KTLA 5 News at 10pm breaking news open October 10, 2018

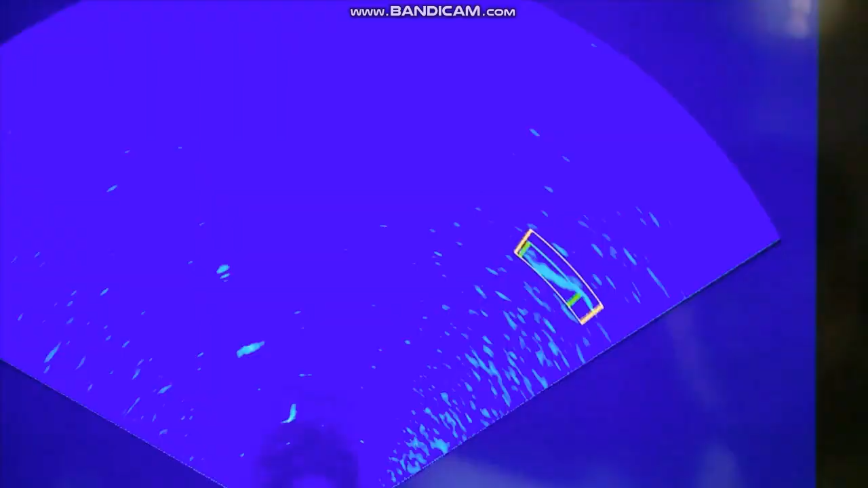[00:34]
The new high-tech sonar device being used to track great whites.